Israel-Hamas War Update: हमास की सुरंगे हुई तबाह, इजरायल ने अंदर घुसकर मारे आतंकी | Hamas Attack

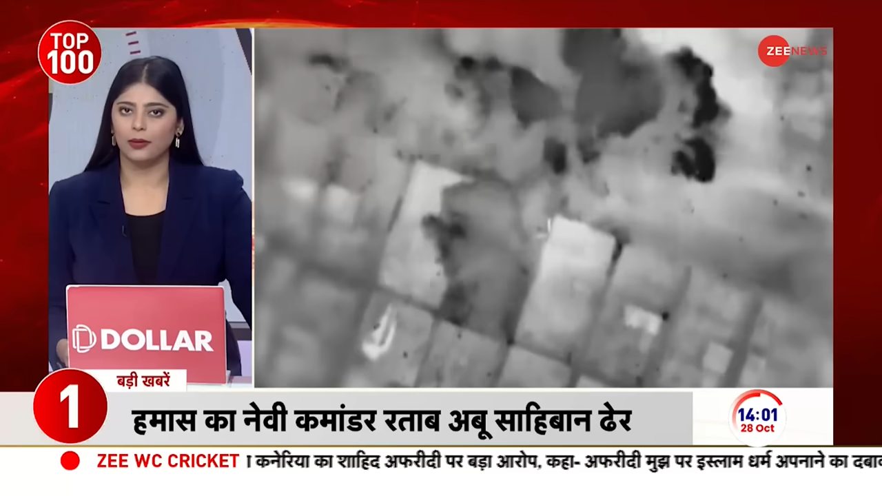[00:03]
इस्राइल ने हमास का नेवी कमांडर रताब अबू साहिबान को किया धेर गाजा ब्रिगेट की नेवी का कमांडर था अबू साहिबान
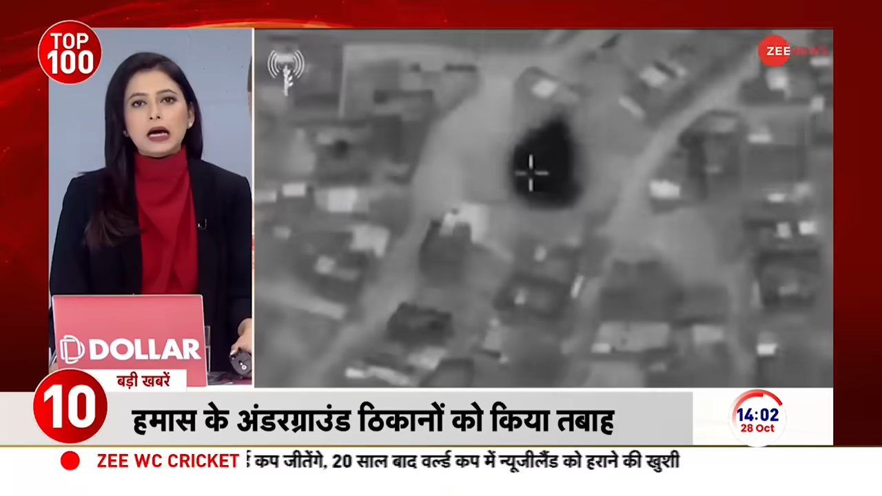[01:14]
इस्राइली सेना ने हमास के अंडरग्राउंड ठिकानों को किया तबहा इस्राइल का दावा कई आतंगवादी मारे गए